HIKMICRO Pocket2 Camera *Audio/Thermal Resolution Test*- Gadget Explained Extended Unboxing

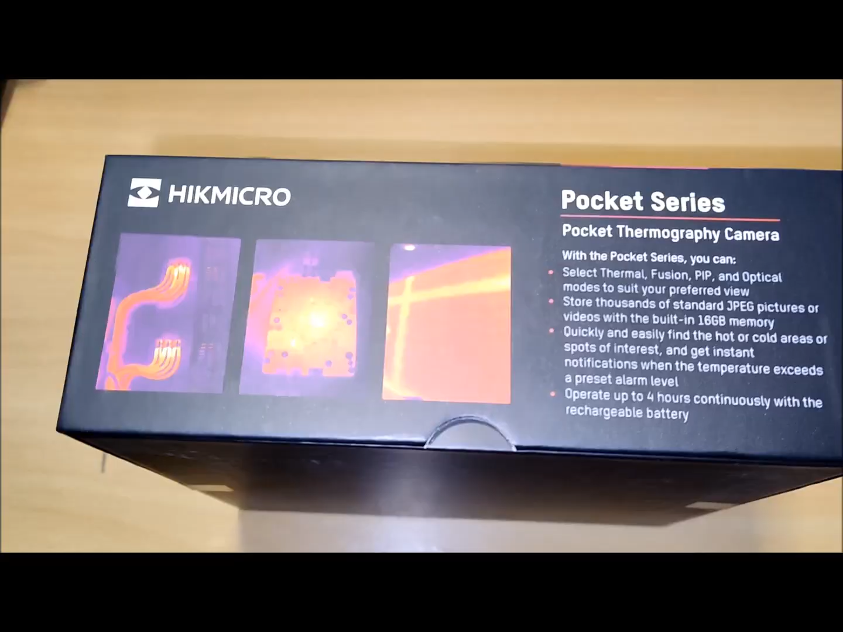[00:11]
delivering high-definition thermal images with exceptional clarity.
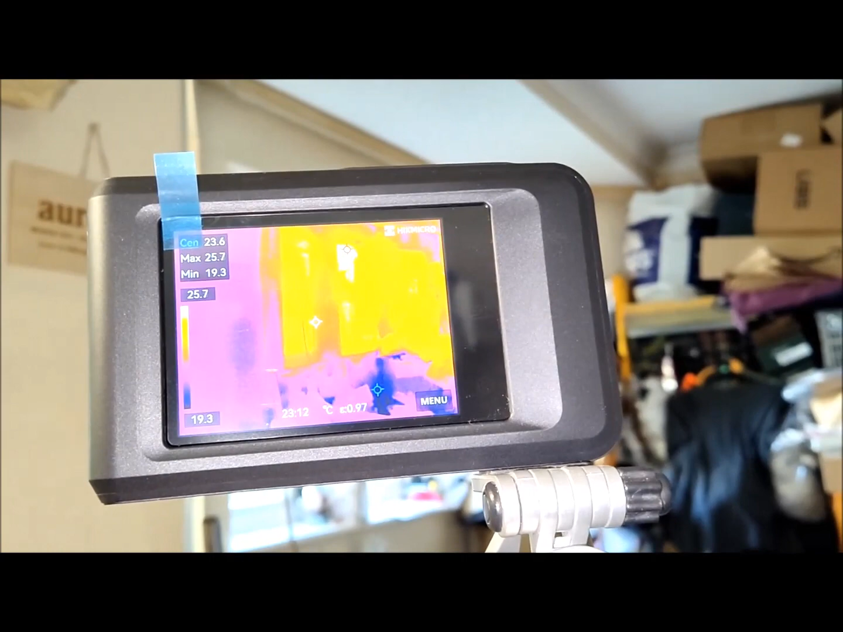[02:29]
The Pocket 2's standout feature is the touch level, span function,
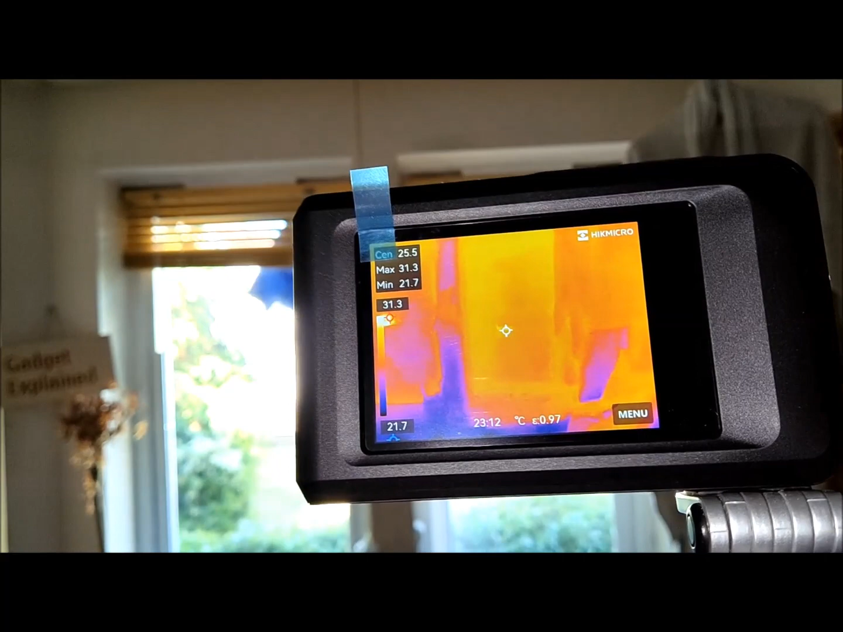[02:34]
On screen: spot 25.5°C, max 31.3°C, min 21.7°C
allowing for easy selection of specific areas of focus within thermal images.
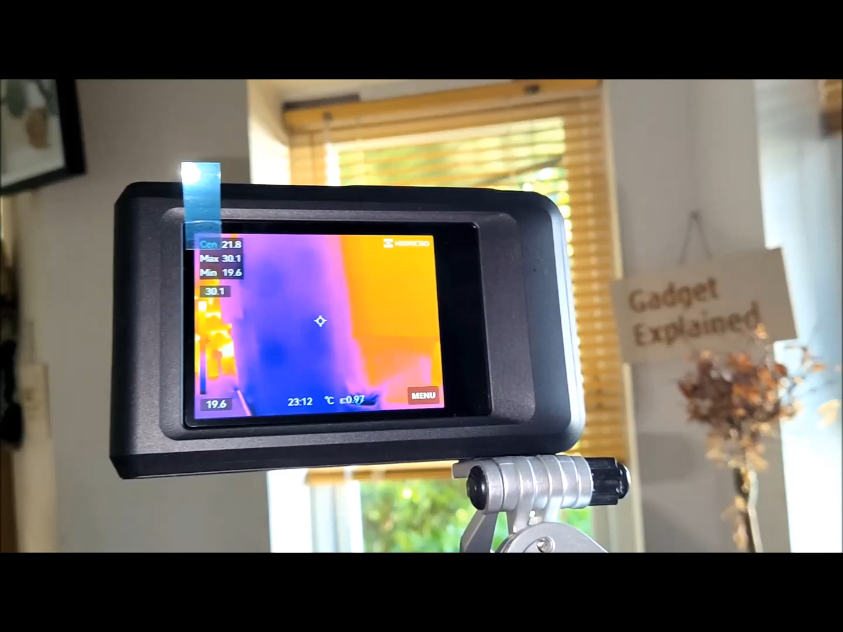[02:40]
On screen: max 30.1°C, min 19.6°C, scale top 30.1°C, scale bottom 19.6°C
With a single touch, the camera automatically adjusts the level and span based on thermal contrast, saving time on manual adjustments.
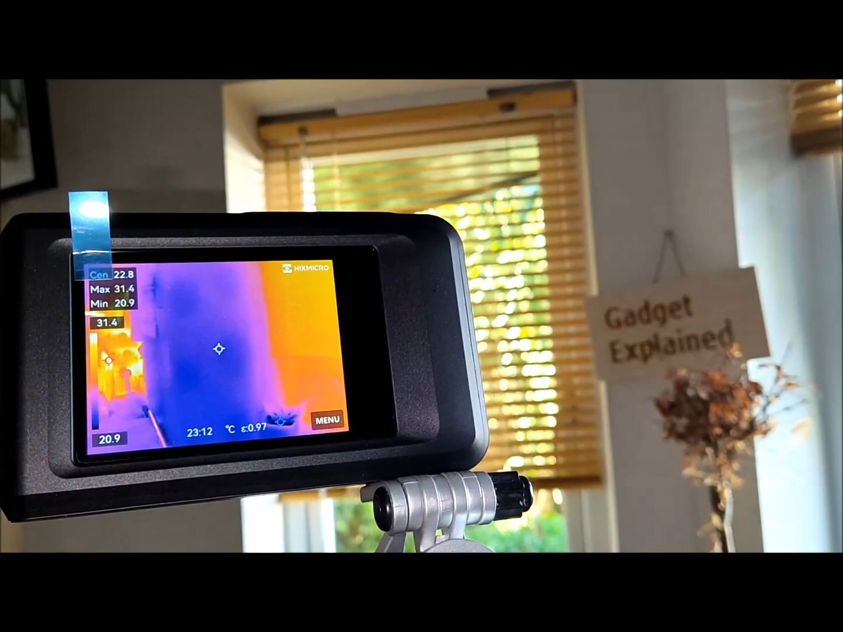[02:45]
On screen: spot 22.8°C, min 20.9°C
The touchscreen interface enables quick tapping on objects or areas of interest, with a circle appearing around the selection.
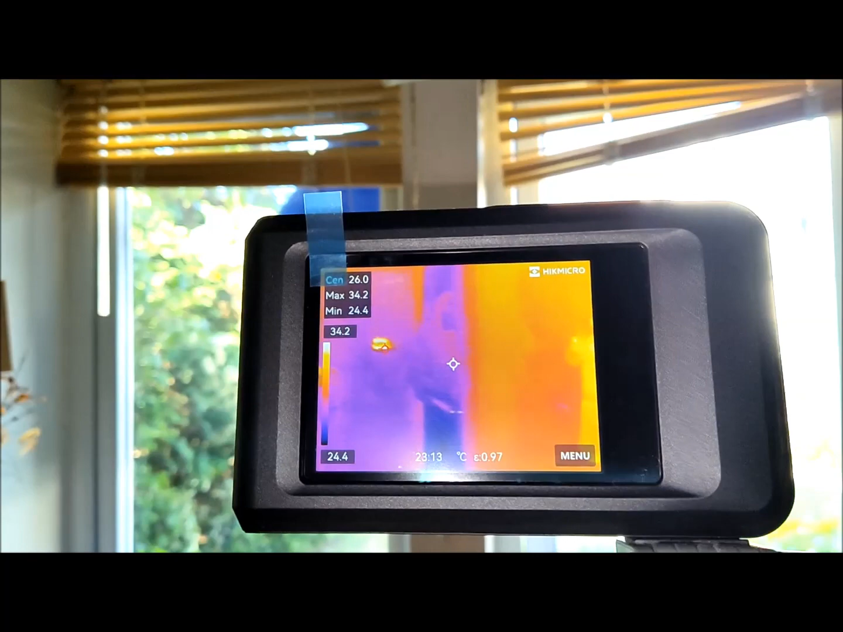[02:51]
On screen: max 34.2°C, min 24.4°C
Inside the circle, the span narrows to accurately represent temperature range and level,
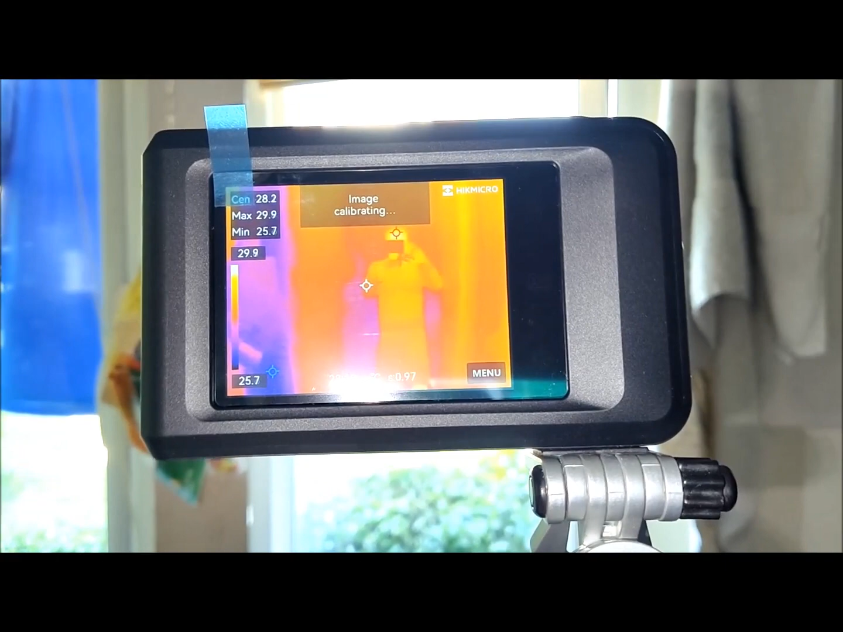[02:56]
enhancing detail in the thermal image and highlighting potential issues.